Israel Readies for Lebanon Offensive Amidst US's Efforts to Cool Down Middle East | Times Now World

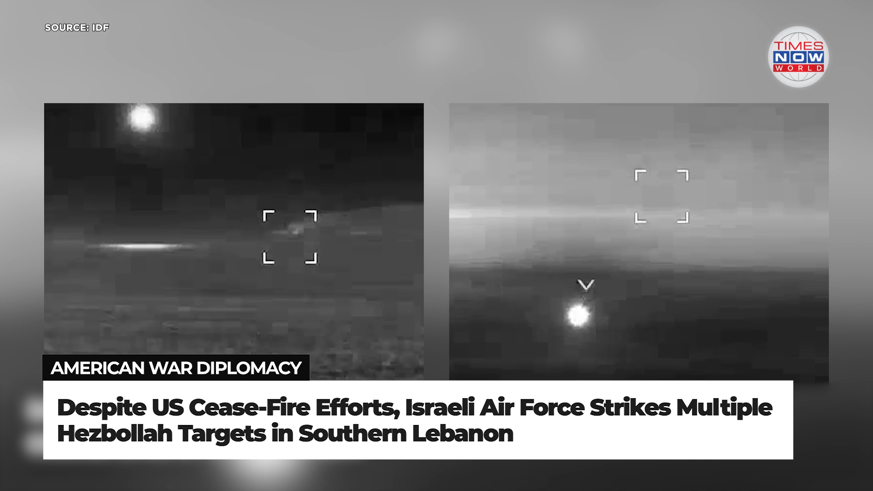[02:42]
with the Israeli Air Force jets striking multiple Hezbollah targets in southern Lebanon, hitting sites in Taipei, Odaisa and Djibain, and a military facility in Eta Ash Shab.